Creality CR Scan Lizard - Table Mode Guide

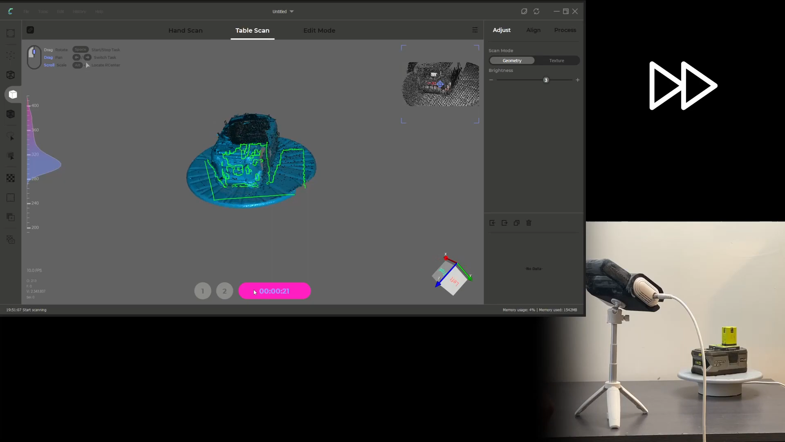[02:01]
keep an eye on the chart on the left to make sure that geometry is in the ideal range it's slightly creeping towards too far but not so much that it's an issue in table mode the
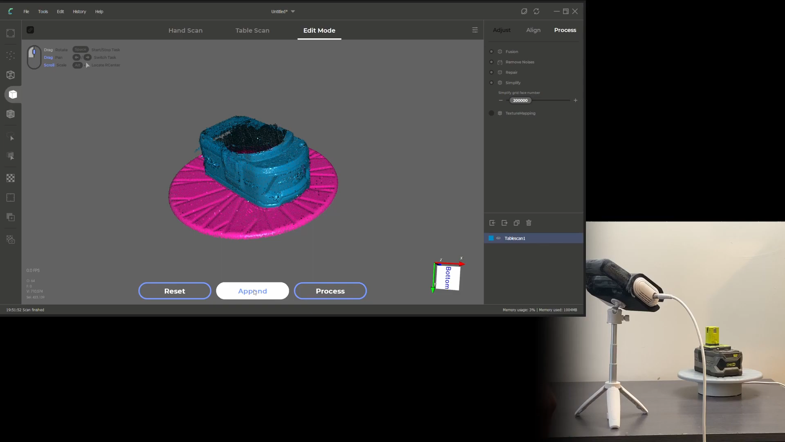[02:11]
scans are automatically stopped after around 32 seconds now we'll press append and lower the brightness for another scan as the setup
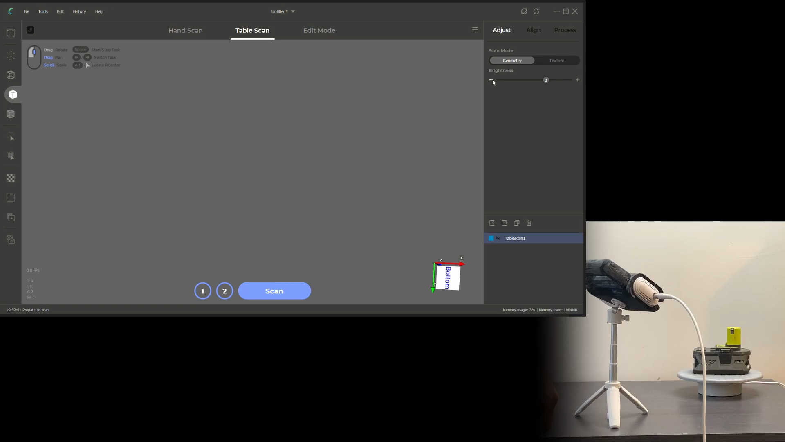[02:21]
hasn't changed at all the position of the scanner and table are the same you can just hit rescan as often
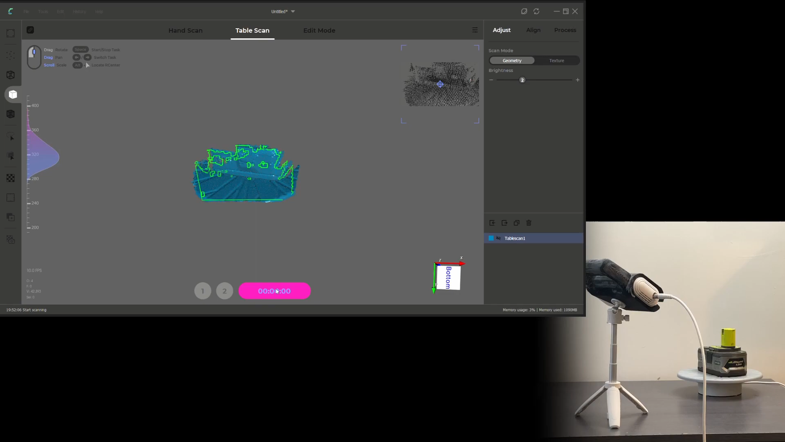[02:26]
as you need but you can still move the item now
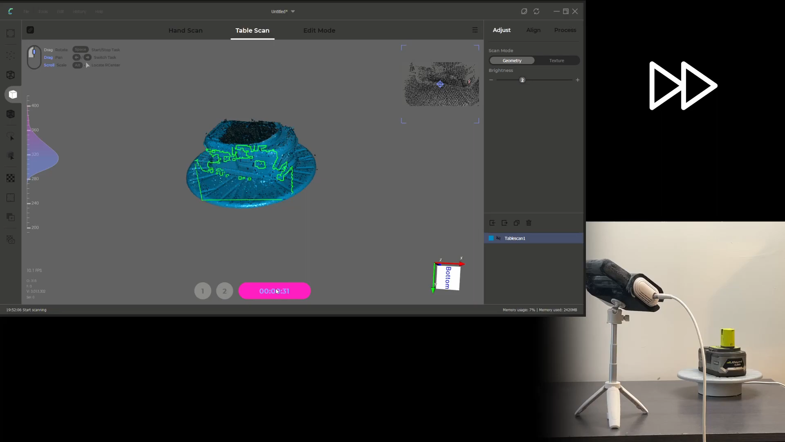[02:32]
looking at the scans you can see the table is already selected in pink so
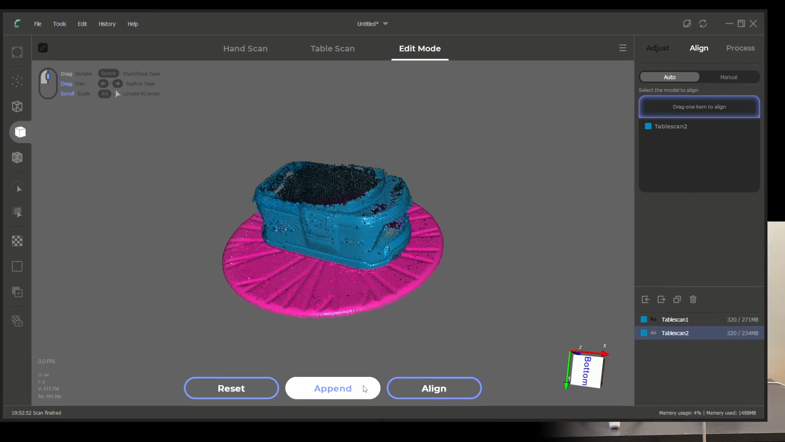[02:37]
just pressing the delete key will remove the table on hiding the
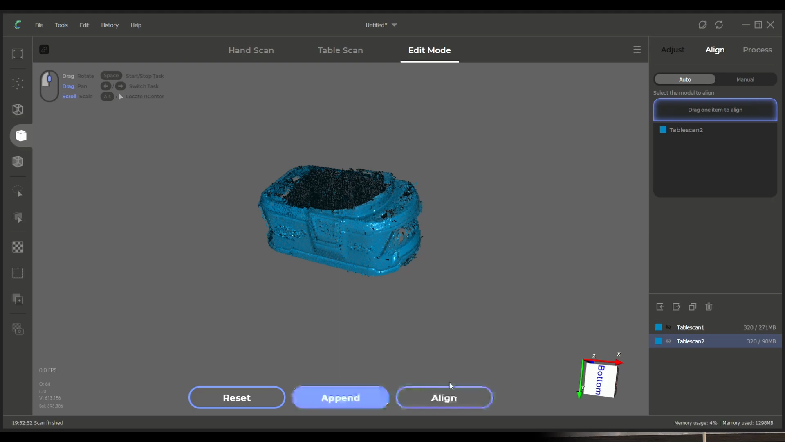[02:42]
first scan you can see the table is still selected so you can hit delete again now I want to scan the top section that's been missed on both of these previous scans so now
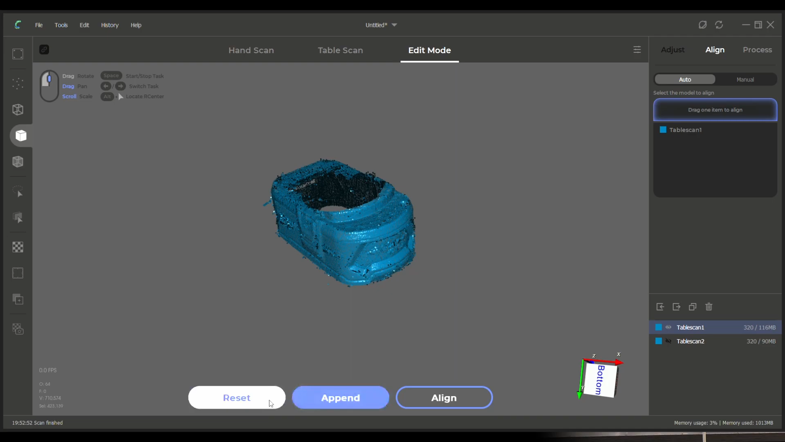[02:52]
press reset and preview once again as we realign the scanner and the item
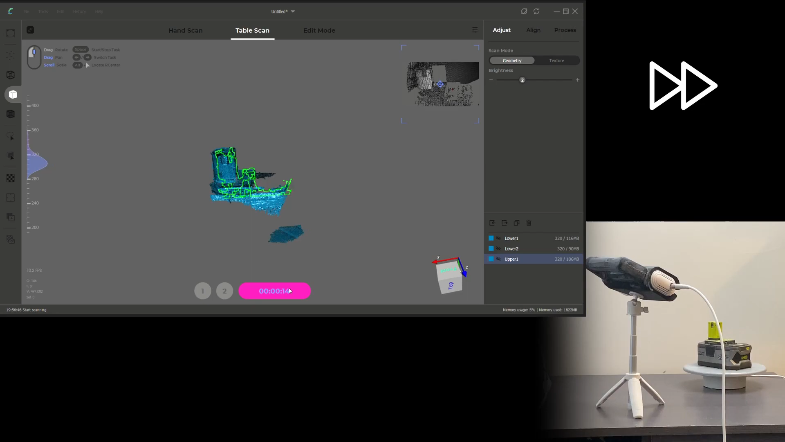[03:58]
the preview showing red is good practice now
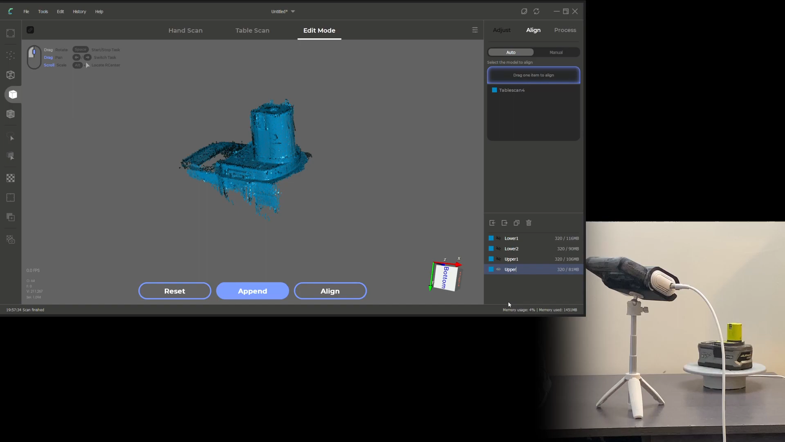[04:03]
I'm resetting once more as I'm changing the setup to view the battery as best as I can
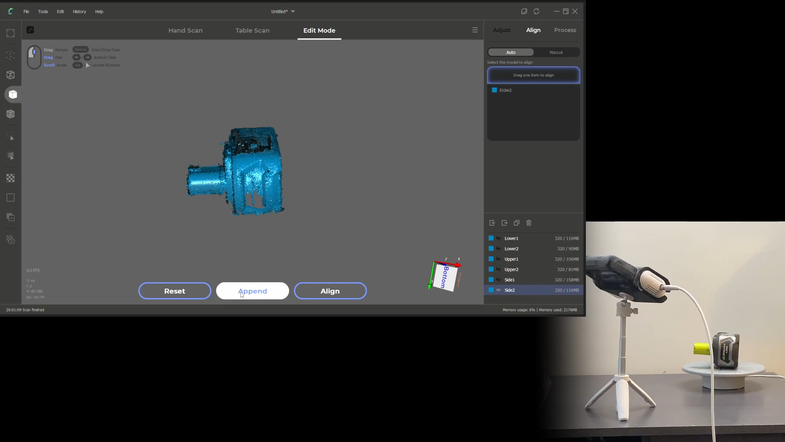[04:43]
and one more for good measure at max brightness just to see how it copes it came out fine so I renamed this side three
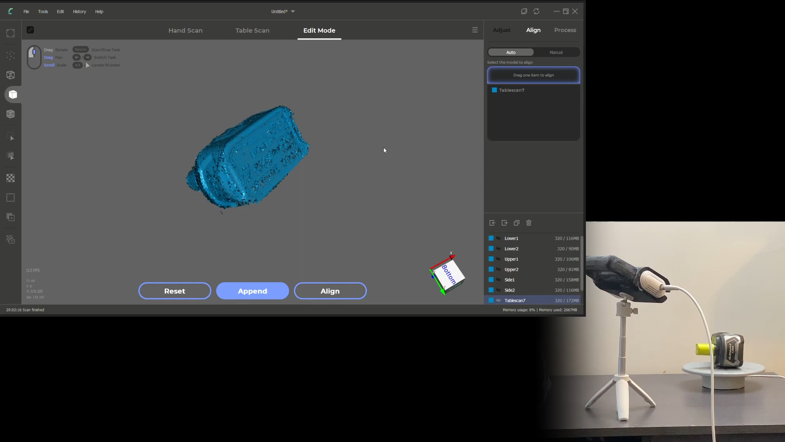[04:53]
because I'm not moving the setup I don't need to click reset I can just turn the battery over and click
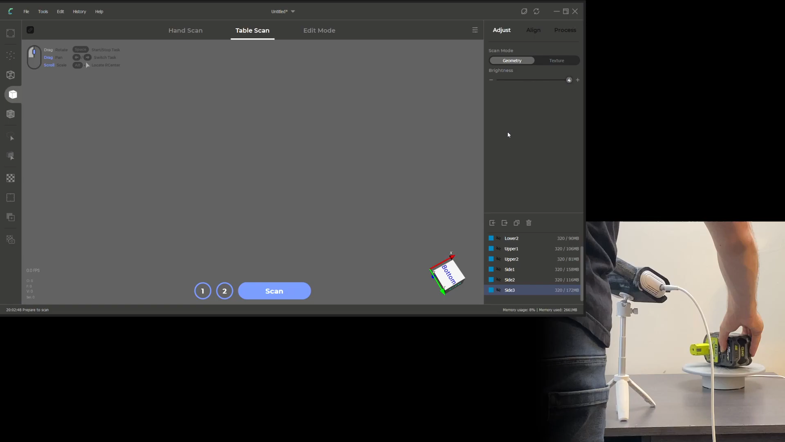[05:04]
append I'll do the same for this side taking multiple scans at different levels and renaming them
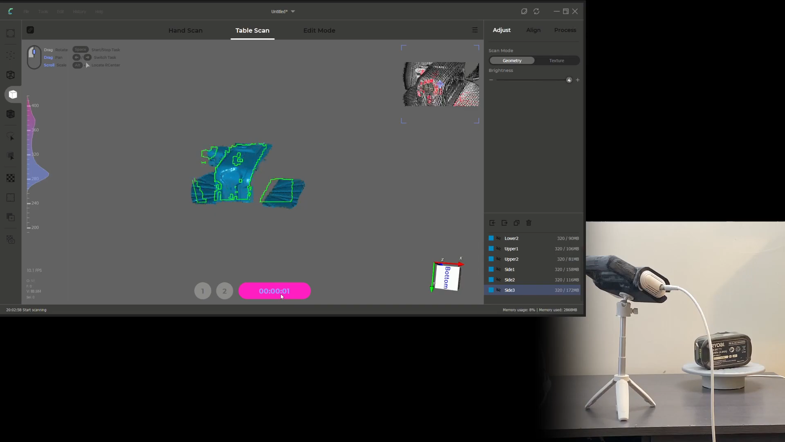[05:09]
now I'm happy I've got enough scan data
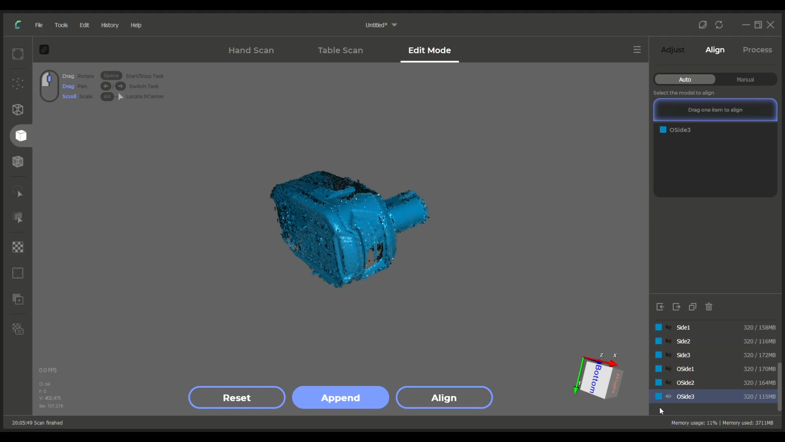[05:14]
I can bring them all back and we'll see how good of a job it does with auto aligning
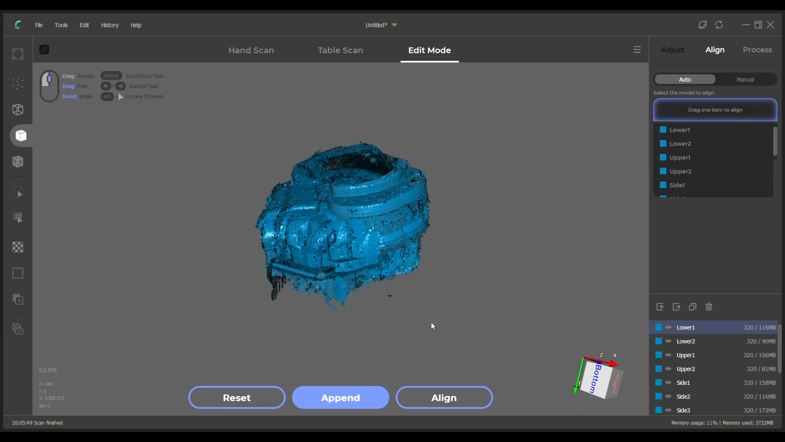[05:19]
I've seen worse but it's not
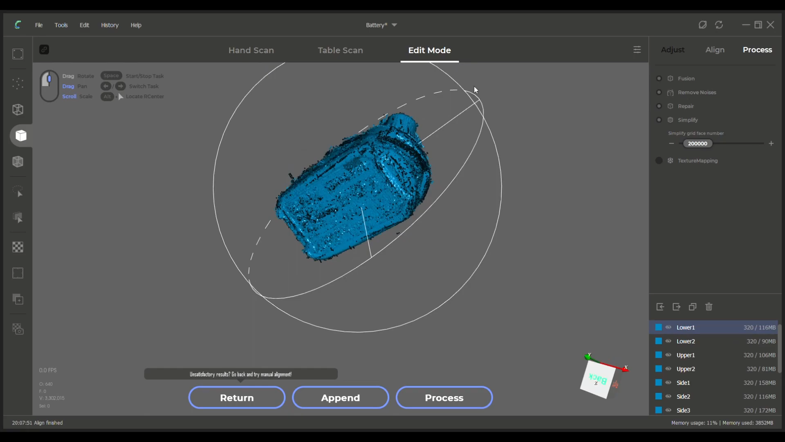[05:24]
great I'll try aligning with just the two upper scans together instead of all of
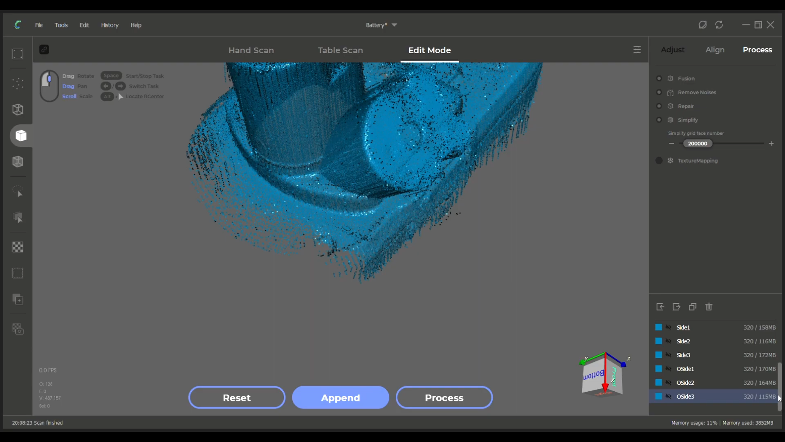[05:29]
them and move the first scan into the top section so that the
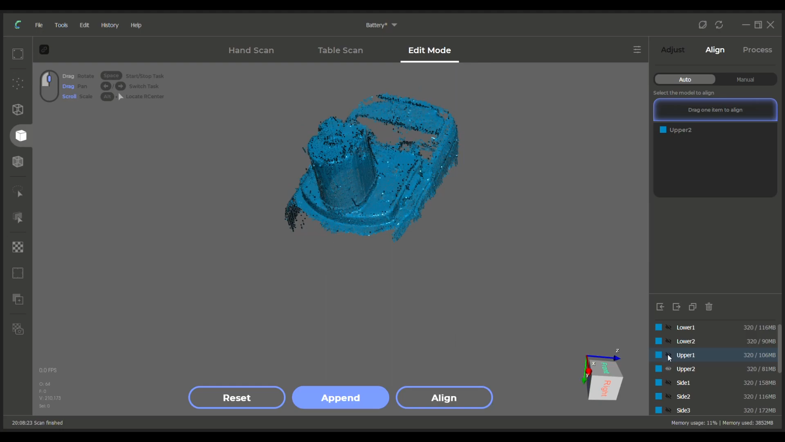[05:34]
others will be aligned to that however
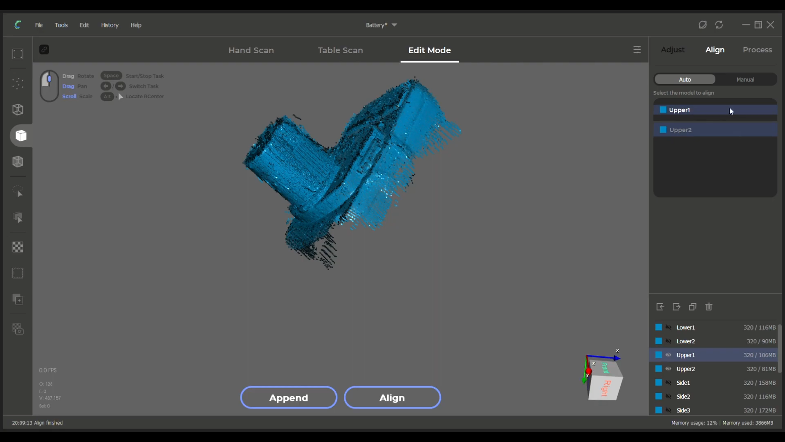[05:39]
it looks like I should have done that
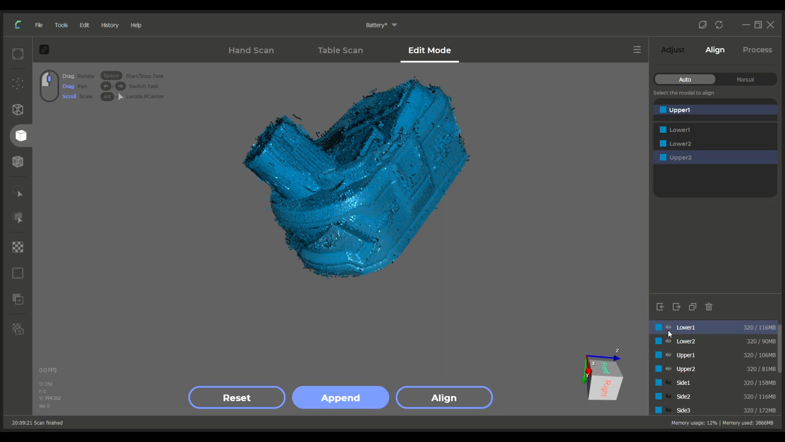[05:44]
the other way around but we'll retry the auto to see if it helps it along
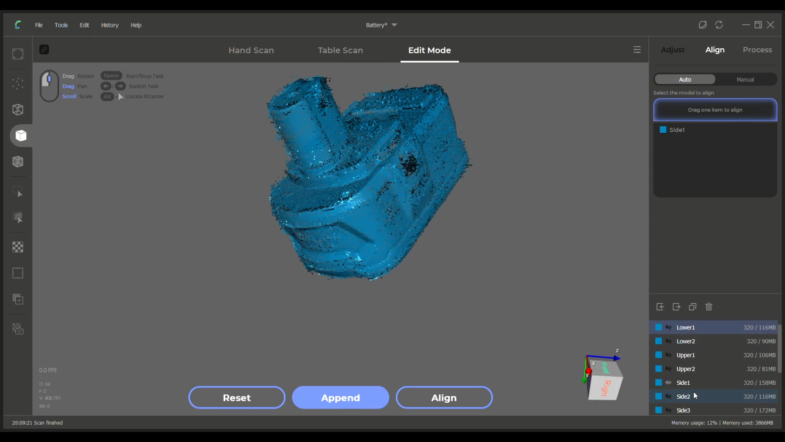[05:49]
no it made it worse never
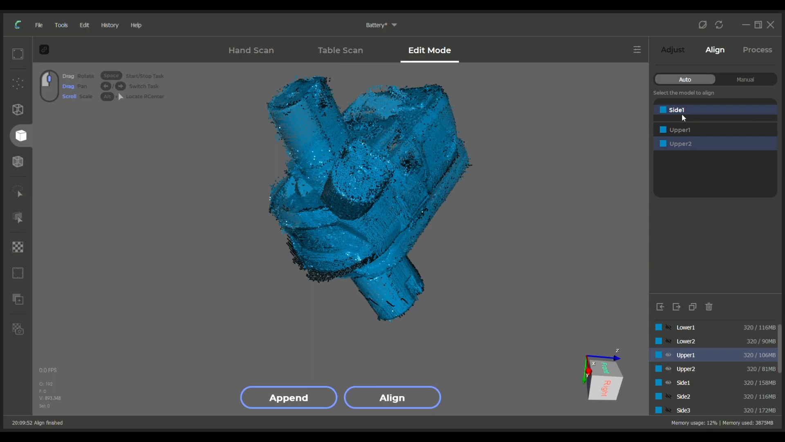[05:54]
mind we can move on to manual aligning so now I'm all set up at the desk and using an actual mouse which I really recommend as trying to do this with a trackpad is very
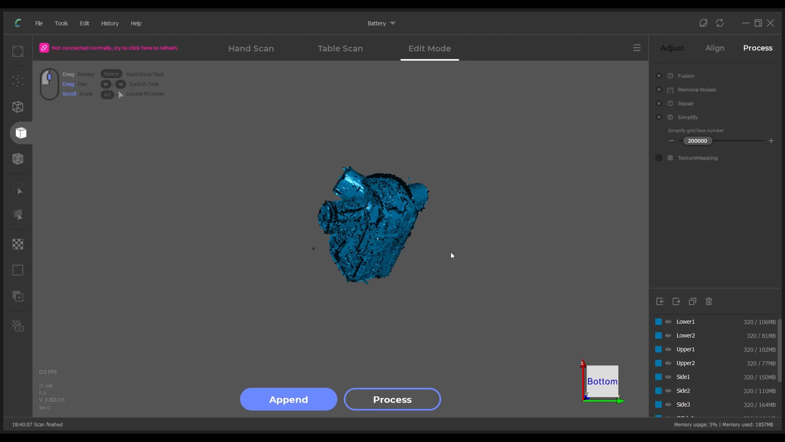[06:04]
difficult controlling this software is hard enough as it is enabling
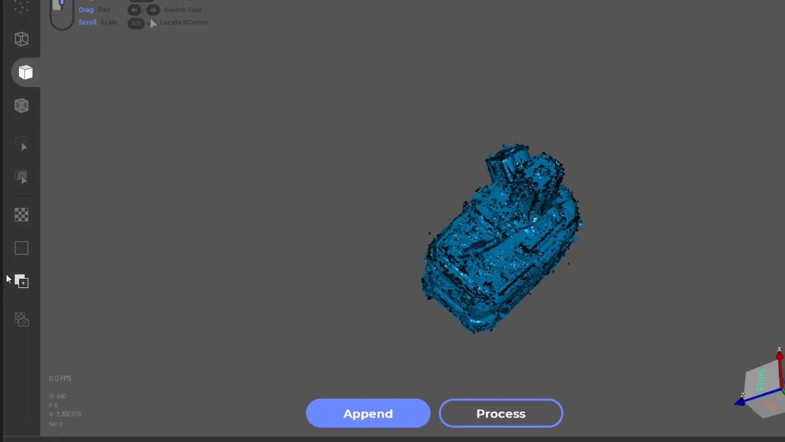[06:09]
the transform operator allows you to hold alt and middle mouse button or left mouse